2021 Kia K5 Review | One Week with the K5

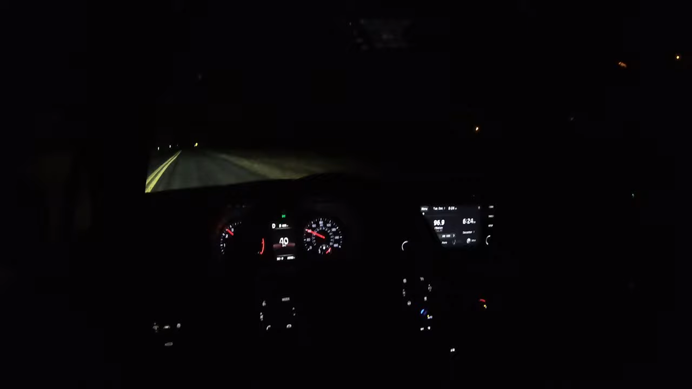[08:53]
day job definitely no issues with visibility quality whatsoever i could see perfectly fine driving at night and everybody else could see me perfectly fine thanks to leds all the way around essentially so you gotta love that it's a little added safety feature quite honestly as well but now let's go back to the daytime here all right so now welcome back to daylight as i am walking up to this 2021 k5 amazingly